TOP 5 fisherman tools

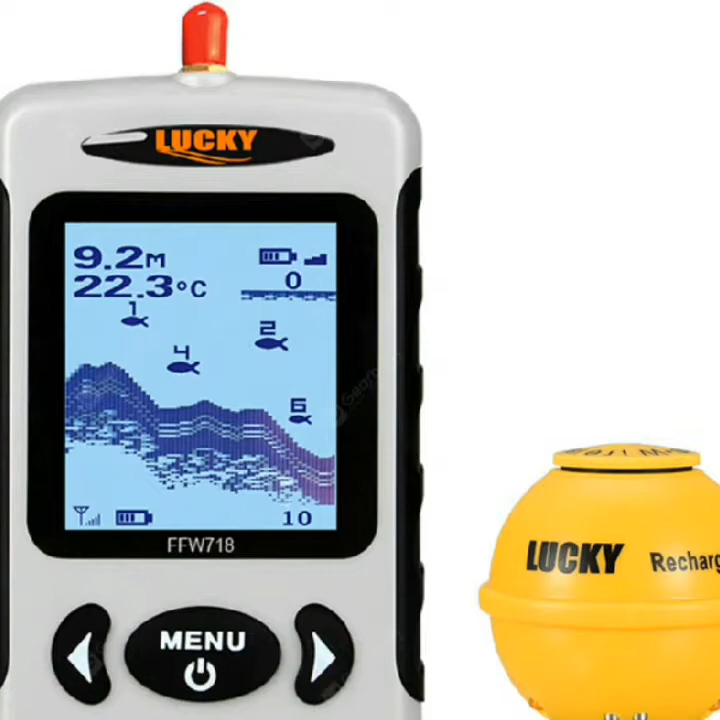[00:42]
On screen: depth 9.2 m, water 22.3°C
Pixel 128 volts by 64 H2. Backlight. On. Off-white LED 3. Depth capability.
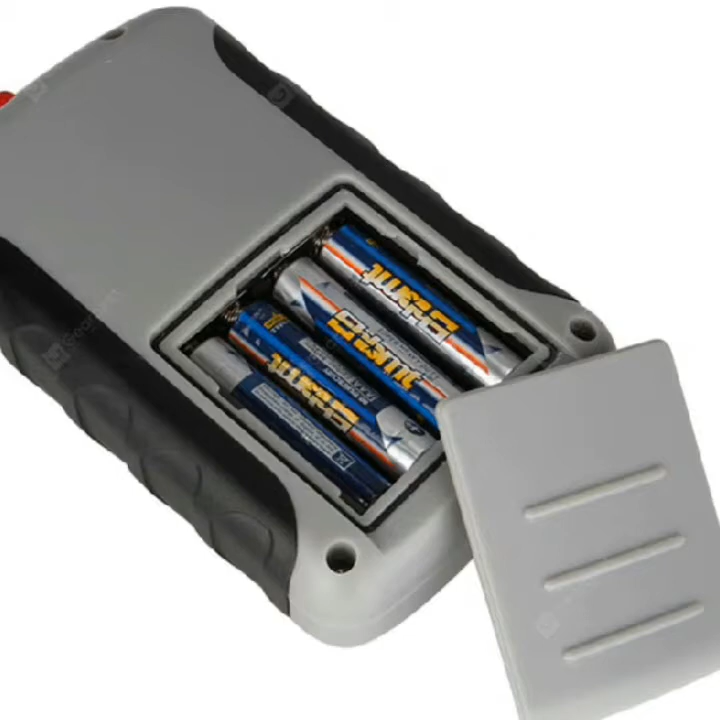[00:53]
135 feet. 45 meters. 4. Wireless. 125 degree beam angle is 125 kilohertz.
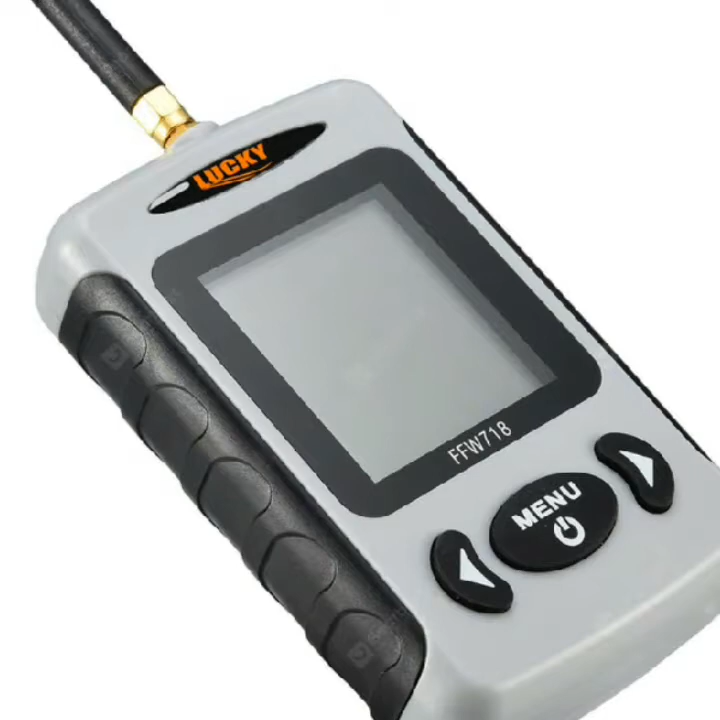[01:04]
5 power requirements. 4X AAA alkaline battery. Without battery. 6. Waterproof design. 4. Water spray waterproof.
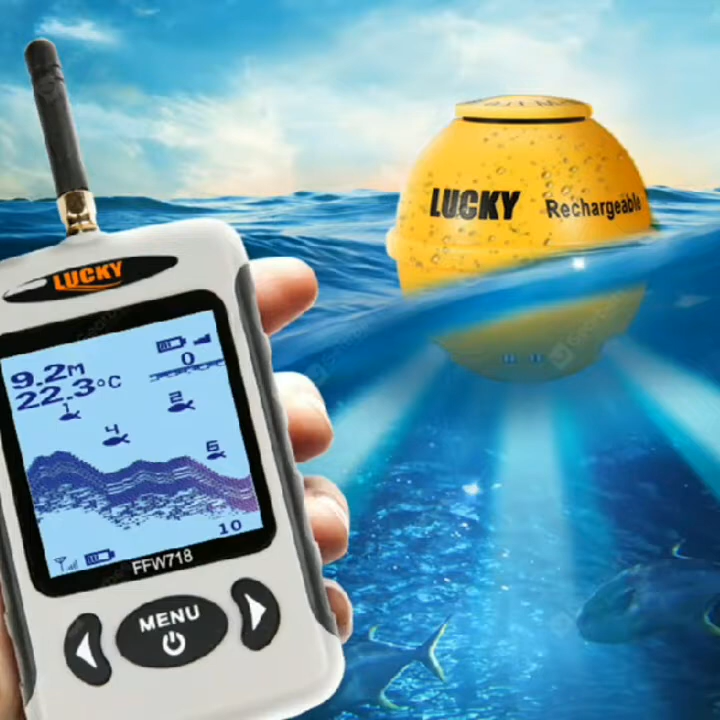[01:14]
On screen: depth 9.2 m, water 22.3°C
7. The water depth. Water temperature. Fish position. Bottom contour can be continuously obtained from the water aid. User selectable sensitivity. Zoom.
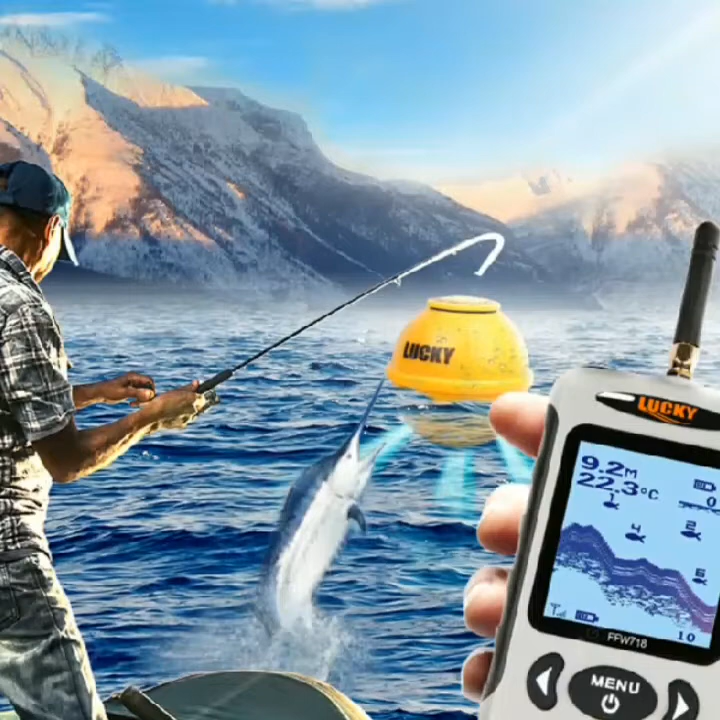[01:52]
On screen: depth 9.2 m, water 22.3°C
C to 50 day. C 12. Wireless sensor power supply. 3.7 volts. Rechargeable. Description. Main features.